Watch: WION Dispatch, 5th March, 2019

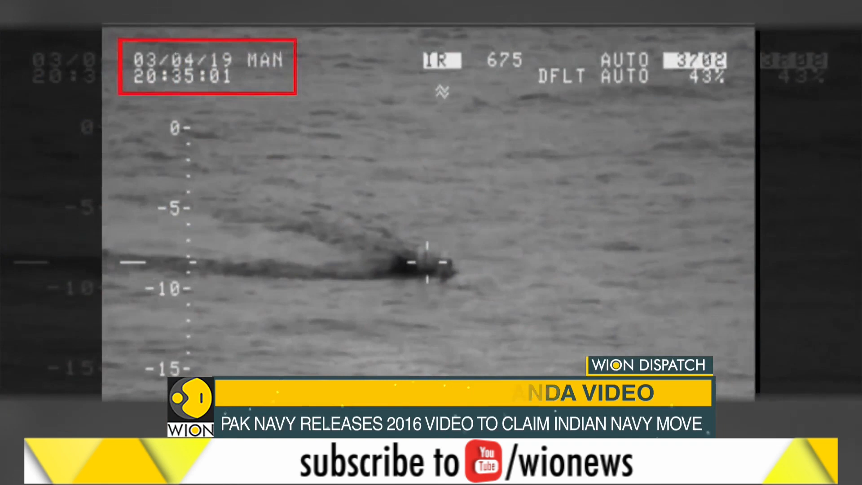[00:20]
The Indian government sources say a picture released by the Pakistani navy
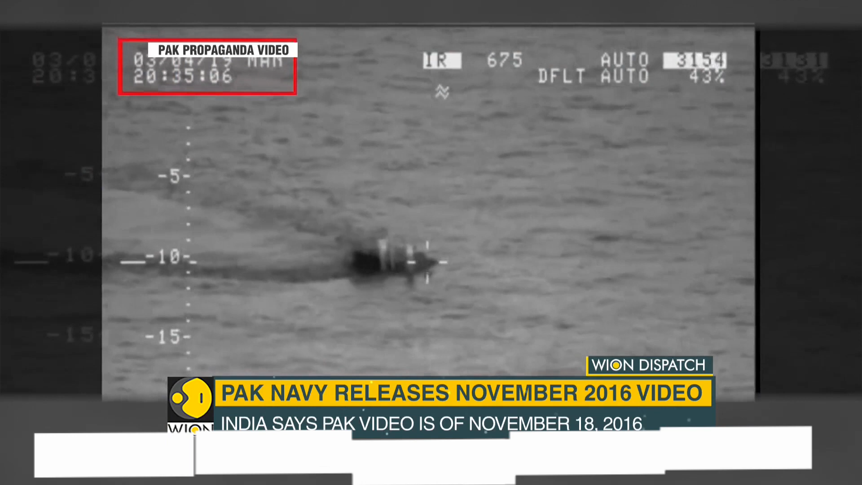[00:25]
is that of an Indian submarine from November 18th 2016 which
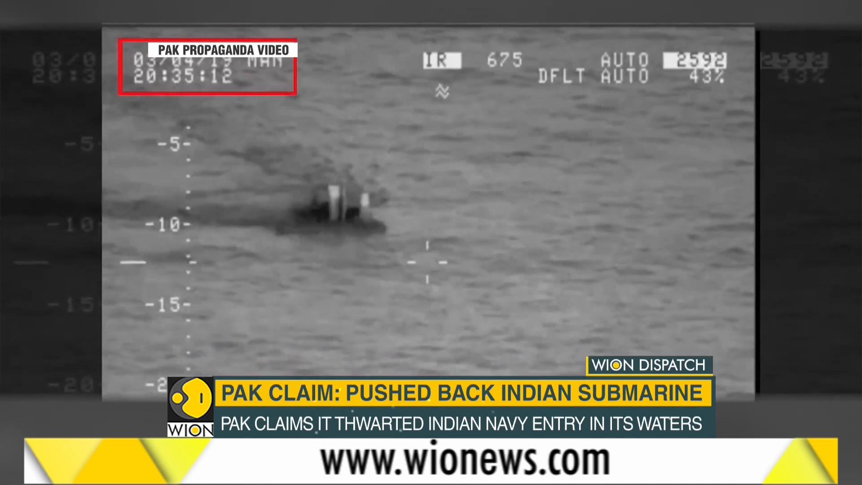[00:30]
means that Pakistan is showing a two-year-old picture to peddle its propaganda. The Pakistani plan say sources is to keep up the fear psychosis and divert attention from the focus on terror.
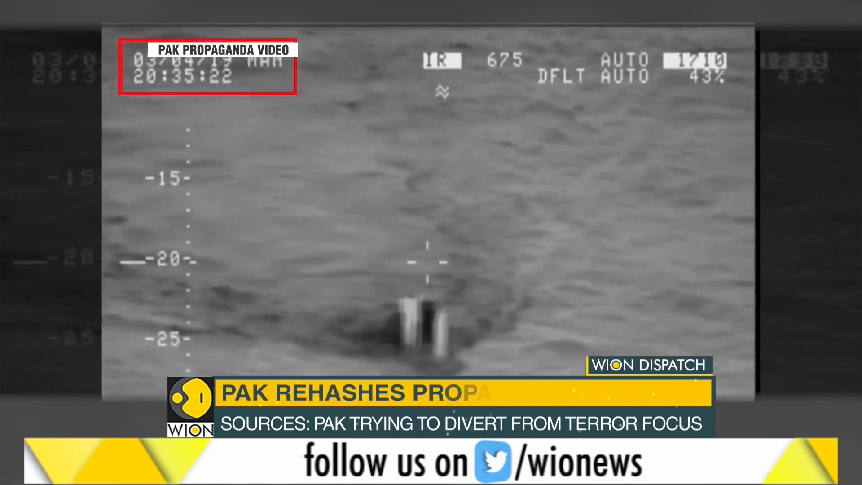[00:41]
Earlier the Pakistani navy released this picture claiming that it was that of an Indian submarine in its maritime zone.
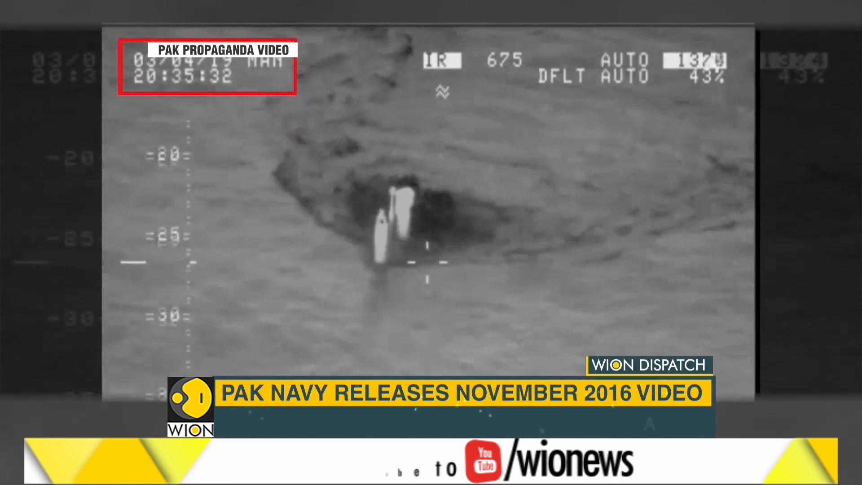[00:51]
The navy claimed it had thwarted the submarine from entering its waters.